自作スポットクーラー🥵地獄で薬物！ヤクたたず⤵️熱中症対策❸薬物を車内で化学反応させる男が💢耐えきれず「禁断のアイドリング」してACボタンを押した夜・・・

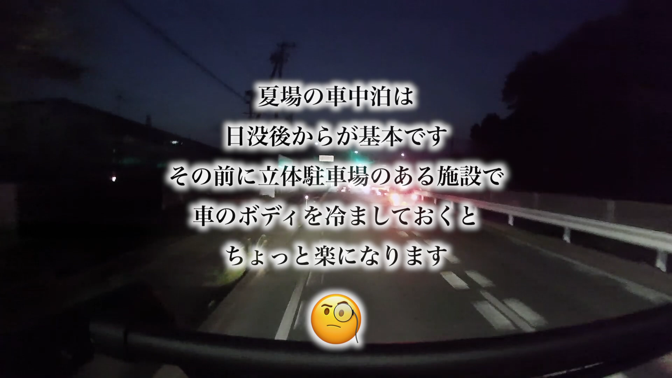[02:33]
もうすっかり日が暮れましたが基本的に夏場はこんな感じが多くなりますね日没後じゃないとやっぱりしっとい相当涼しいところでない限りはそれと豊梨海に行ったんですけどやっぱりグラッシュアイスはないですね
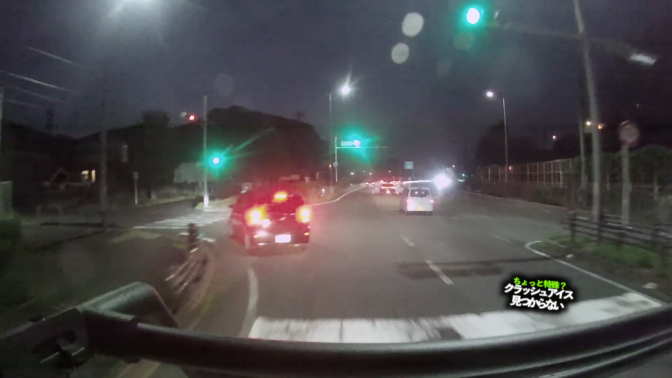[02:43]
どこにでもあるロックアイスがここを買ってきましたドンキーに行けばあるのかなと思いきやありませんでした
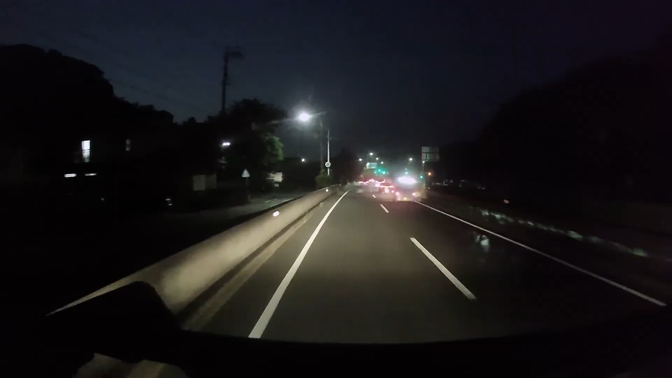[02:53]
なので前回のような温度低下の結果が出るかというとちょっと不安が残っておりますまあしょうがないですね残念なお知らせが一つありますかなり燃費が悪化しておりますエアコンを使うともう途端に燃費悪くなりますね12.
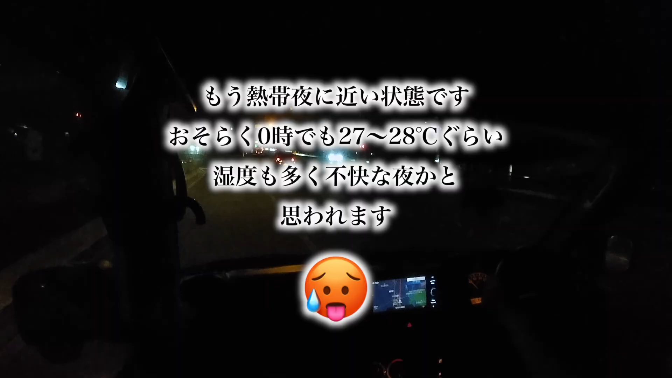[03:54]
8度はあるんじゃないでしょうか
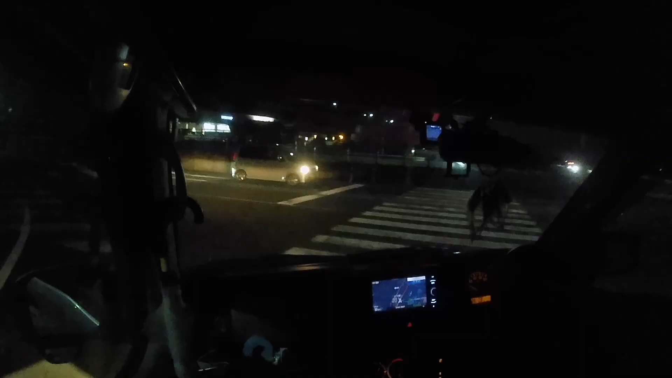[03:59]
久々しばらく来てないねこちら駅藤川ですねまあ来ることは来るんですけど最近あんまり来てなかった
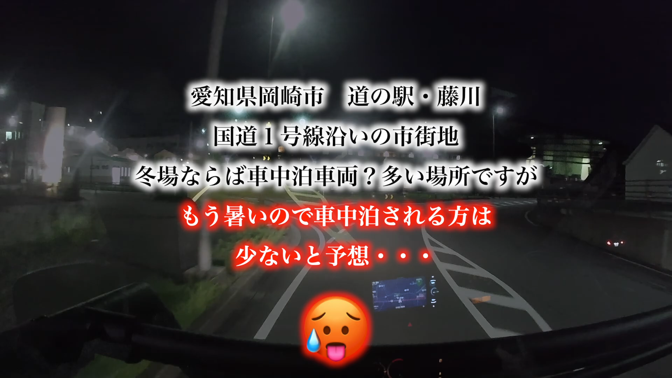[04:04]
どうでしょうもう暑いんでそんなに車中泊される方はいないかと思いますが